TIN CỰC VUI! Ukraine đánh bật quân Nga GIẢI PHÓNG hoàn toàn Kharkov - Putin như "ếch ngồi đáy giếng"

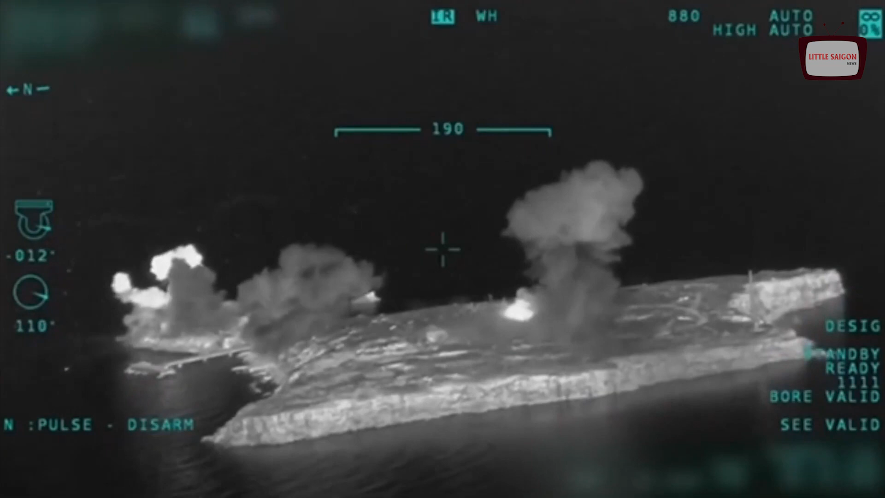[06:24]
Kirillopudanov cho biết Quân đội Ukraine sẽ tiếp tục chiến đấu Đến cùng để thu hòi đảo rắn trên biển đen Vì hòn đảo này có chiến trường vị trí chiến lược Gần đây nhất có tranh chấp nhận Về đảo rắn là tranh chấp nhận Giữa Ukraine và Romania Về vùng biển kinh tế Cuối cùng của tranh giới
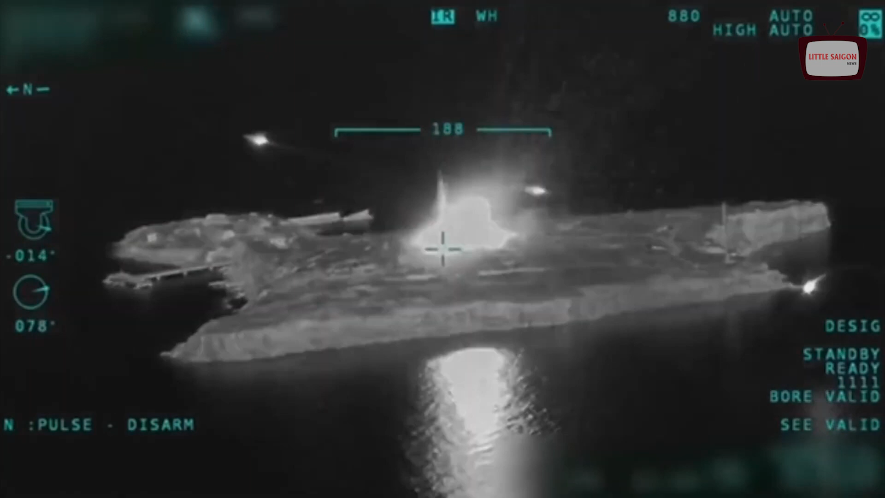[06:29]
các quyền kinh tế Của nước 2 Và hiện trạng của đảo rắn Đã được giải quyết tại tòa án
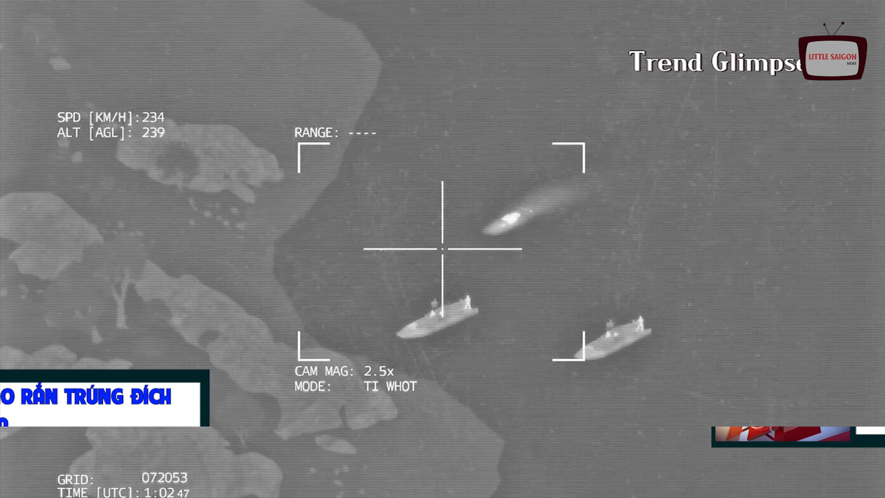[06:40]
Quân đội Ukraine ném bôm đảo rắn Trung đích của quân Nga Thưa quý vị Phát ngôn viên Sohi Prashak Của Cục Quản lý Quân sự Khu vực Odessa của Ukraine cho biết Vào ngày 12 tháng 5 Quân đội Ukraine đã bắn trúng Tàu tiếp tế hậu cường Visevolov-Bobrov của Nga Ở gần đảo
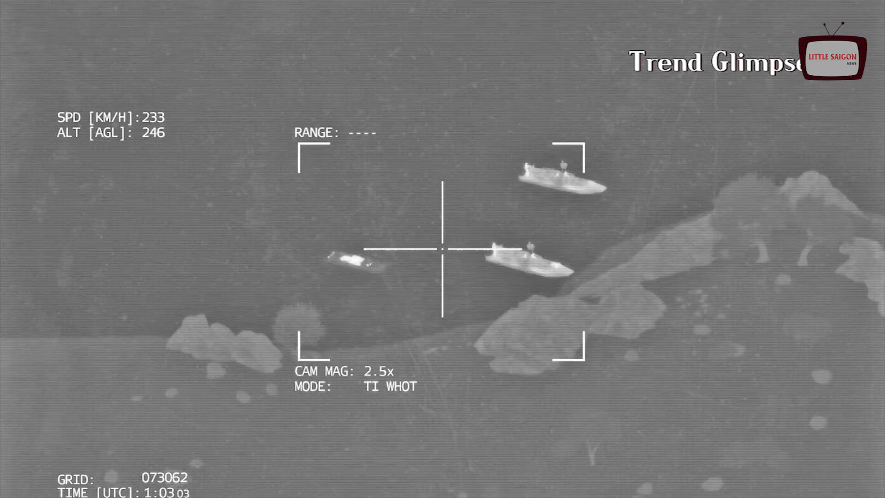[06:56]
rắn ở Biển Đen Làm quân tàu sông vào cát Và được kéo đến thành phố cảng Crimea Các
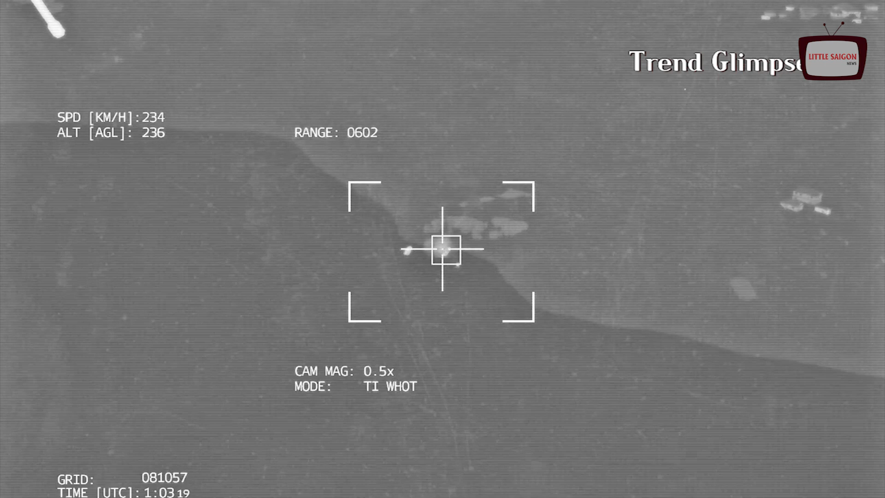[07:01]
bức ảnh vệ tinh cũng cho thấy Một ngọn lửa tên đã đánh trúng Khu vực lân cận đảo rắn Và có
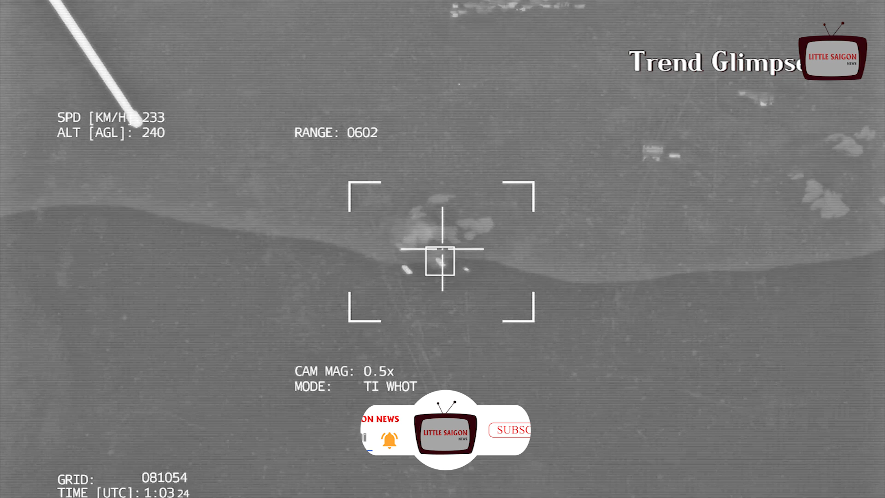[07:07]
cảnh một tàu đổ bộ Lớp Sona của Nga Lập tức quen quát lại Nghĩ là để chọn cuộc tấn công
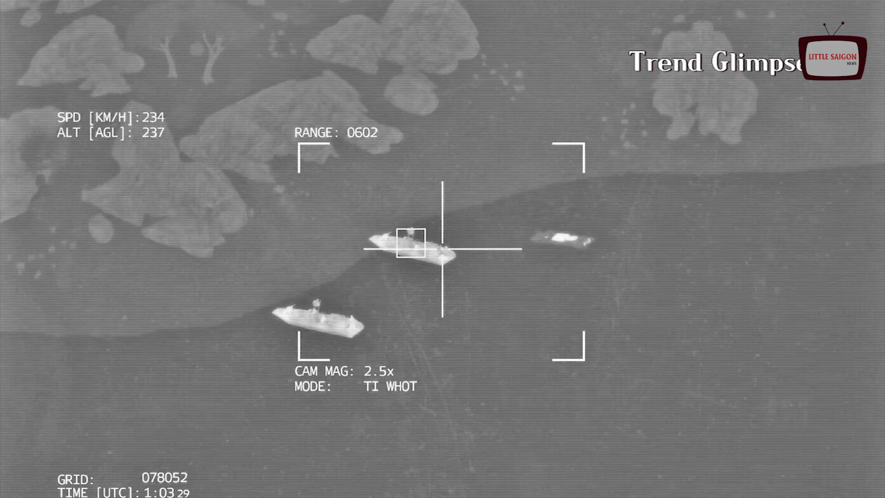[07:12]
Phát ngôn viên của Sohi Prashak Nói rằng vào thời điểm đó Tàu Bobrov-Near
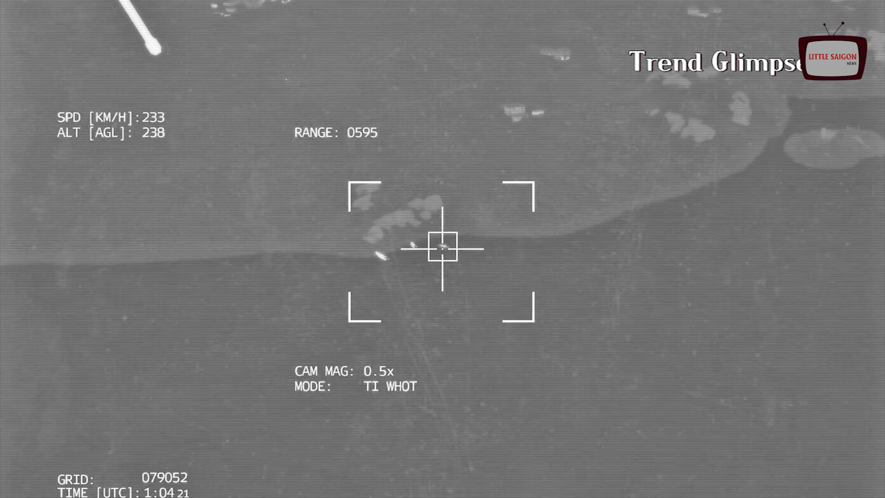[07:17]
Islands rắn Trên biên giới biển Ukraine và Romania Nó bị trúng đạn của quân đội